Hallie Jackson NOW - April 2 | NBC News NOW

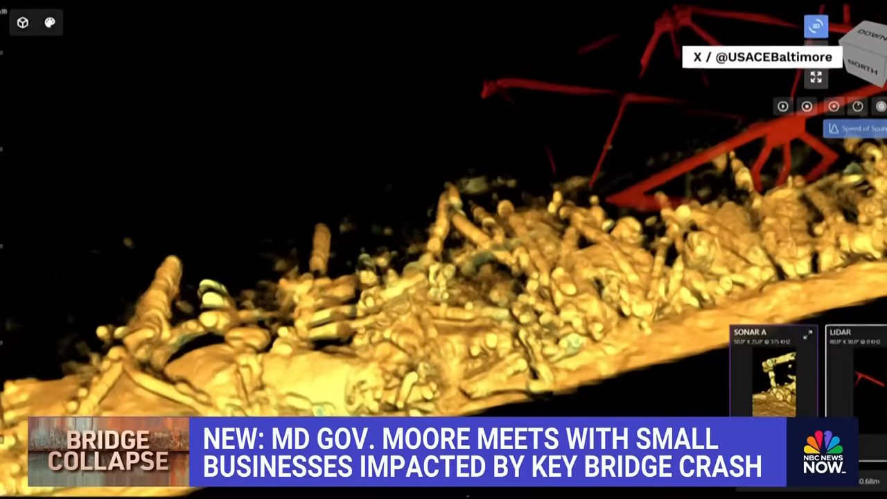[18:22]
showing the twisted metal lying at the bottom of the patapsco river as you've got the first ships
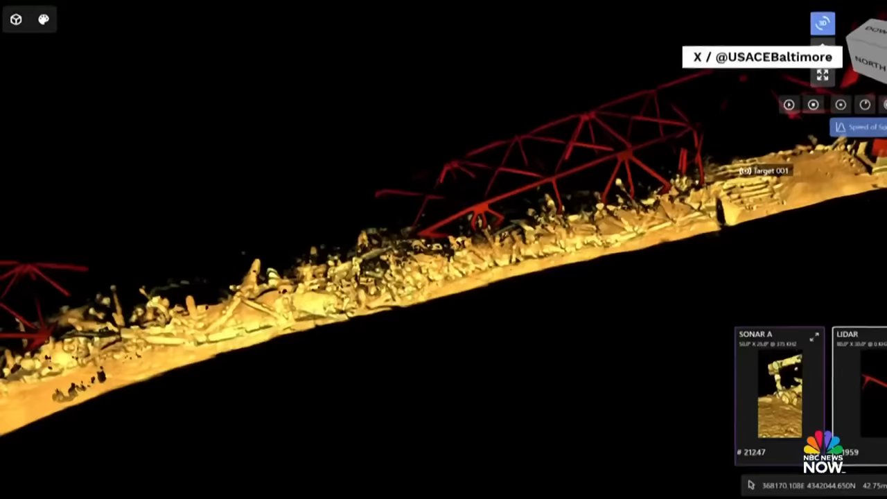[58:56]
navy really astonishing showing this wreck underwater look at this these are we're going to explain this to you right these yellow blobs that's the twisted metal that's lying at the bottom of the patapsco river these are 3d images but the first
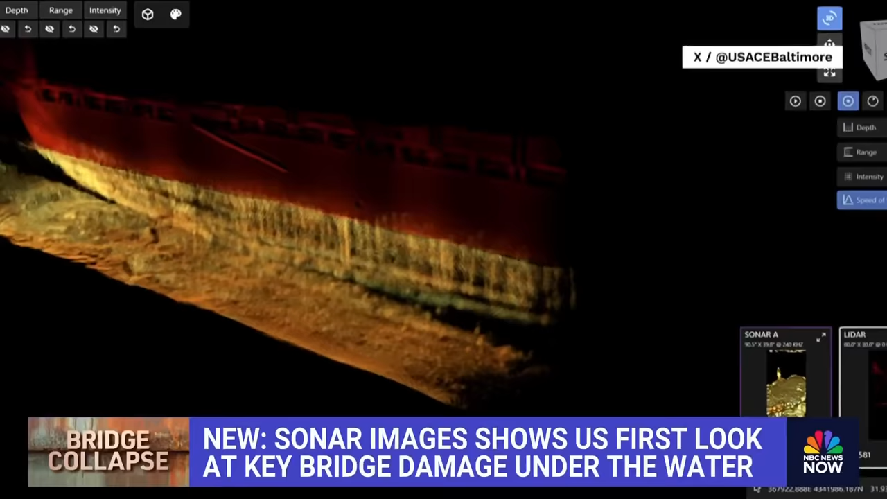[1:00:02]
the steel that's the bridge that is sitting on the bottom of the river right there it this is as good as it gets they cannot take video and photos under the water because it is so cloudy so dirty so murky and muddy that literally if they turn on a light it's like shining a light into a snowstorm or a fog bank you can't see anything and divers are already only able to see a foot or
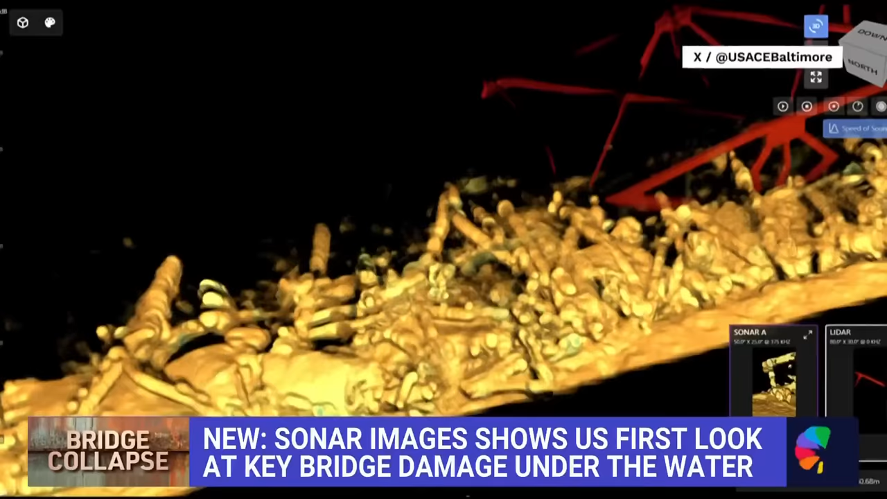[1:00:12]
two ahead of them literally that's it so this is as good as it's get it's going to get for now to map this wreckage on the bottom of the river and they need to know precisely where everything is because divers have got to go in and they've got to identify where they're going to cut up pieces of the bridge